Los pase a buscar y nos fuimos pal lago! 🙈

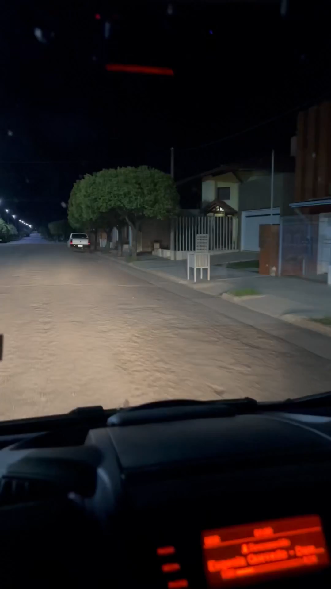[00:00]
Bueno, bastante tranquila la noche acá en Berrotarán Qué sé yo, no tengo mucha expectativa porque bueno, no sé si los dejarán ir o no, pero Vamos a pasar a buscar a mis amigos, a ver si Si van o no A ver Son ellos los que están esperando